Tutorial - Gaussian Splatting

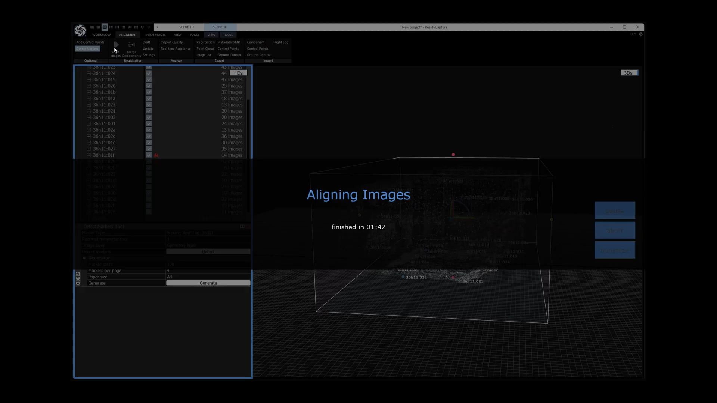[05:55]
As we can see it found poses for all but three photos. By running the alignment again it does improve the poses a bit.
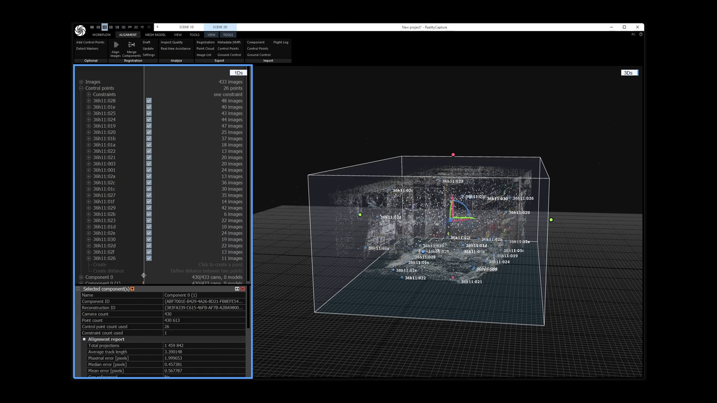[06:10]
Let's skip the newer component.
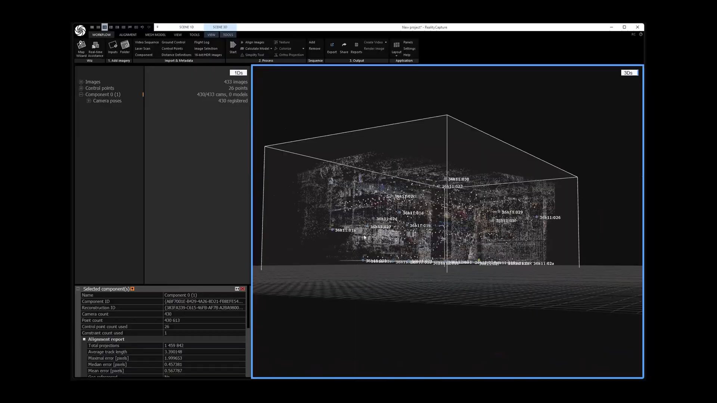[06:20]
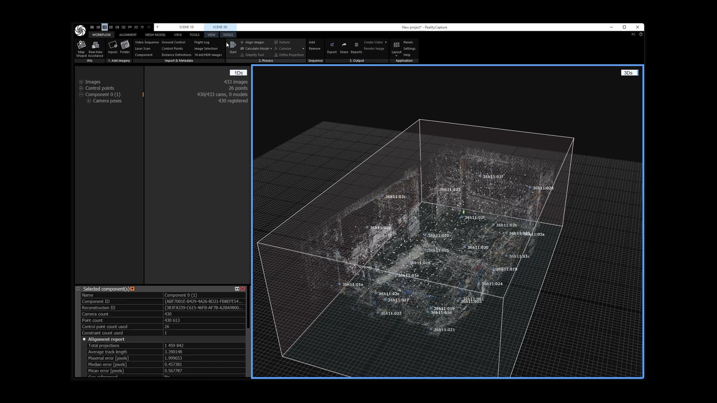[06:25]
I like to clean up the orientation a bit by setting the ground plane correctly.
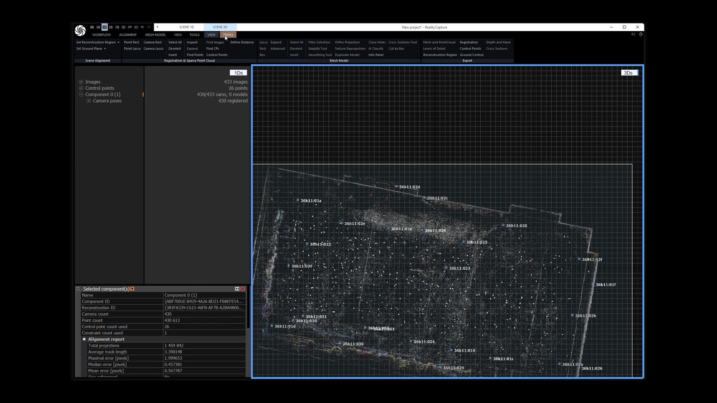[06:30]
For doing that I switch forth and back between different views with orthogonal projection.
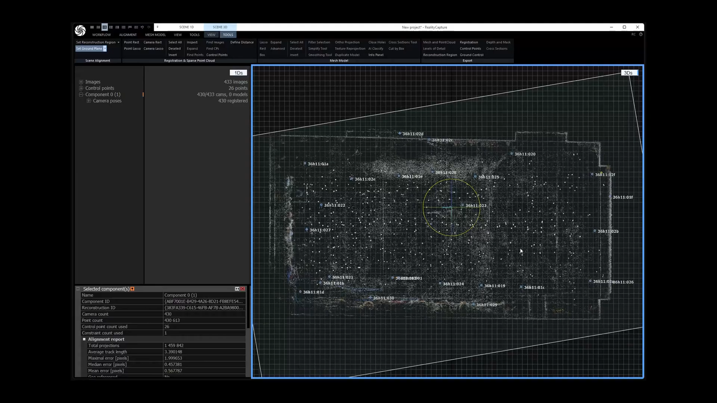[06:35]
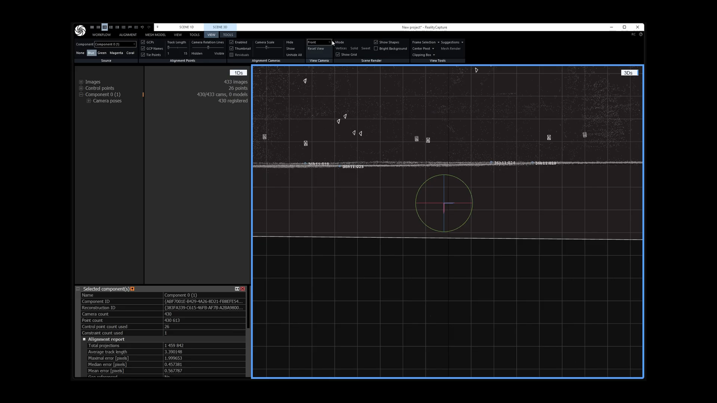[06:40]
Once I'm happy with that I first save my reality capture project. Then export the camera poses.
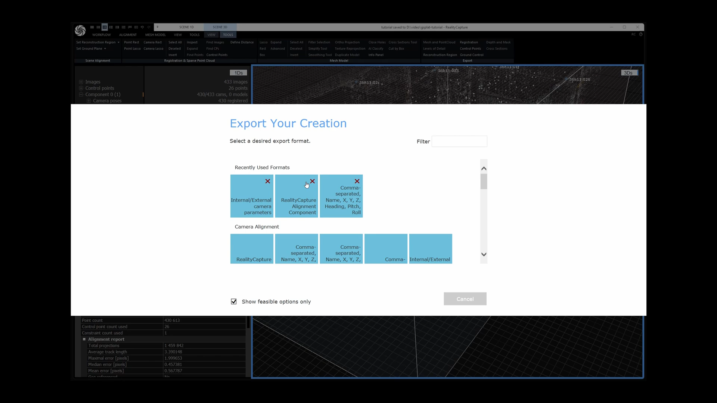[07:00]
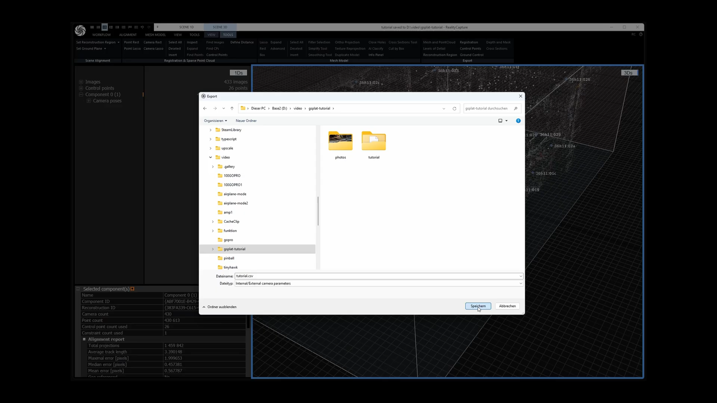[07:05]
And finish by exporting a point cloud as starting point for the Gaussian splat training.
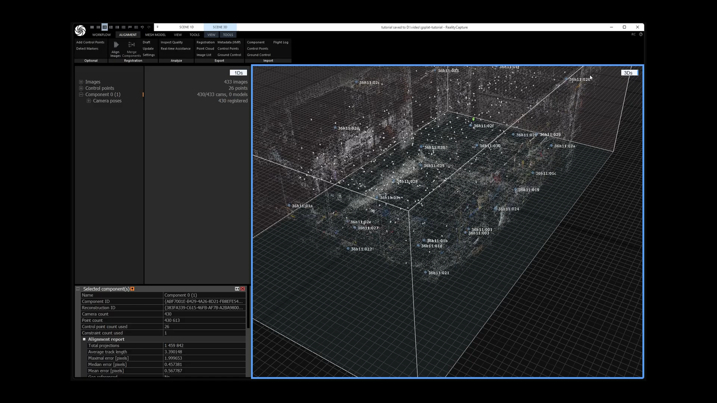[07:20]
For the training process I use Nerf Studio.
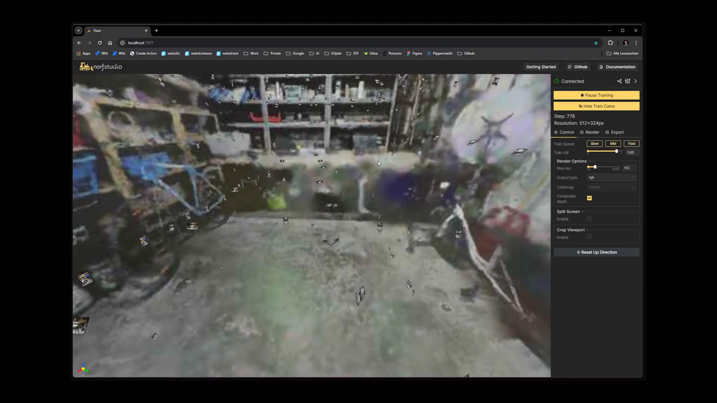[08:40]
Let's increase the resolution a bit. Floating in mid-space all camera poses are shown.
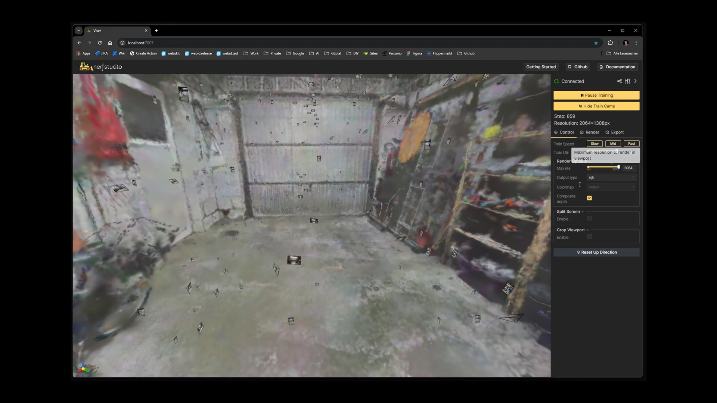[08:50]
They can be disabled by clicking the hide train cams button.
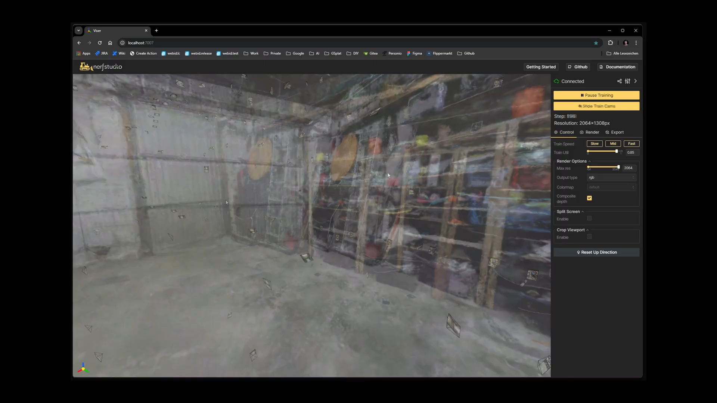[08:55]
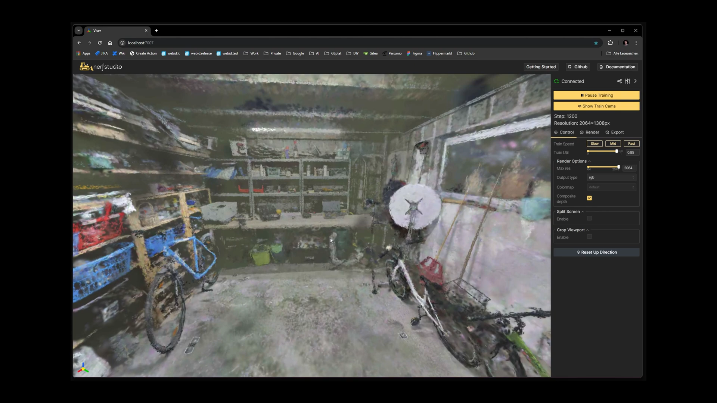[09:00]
On my computer this training takes about 2 hours.
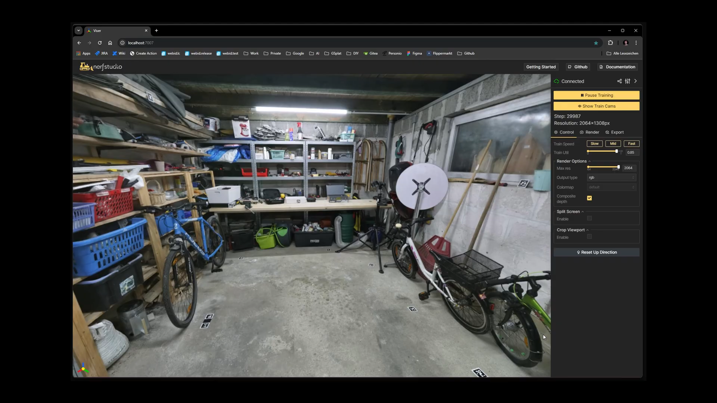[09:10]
Now we can see how the training turned out and inspect the quality.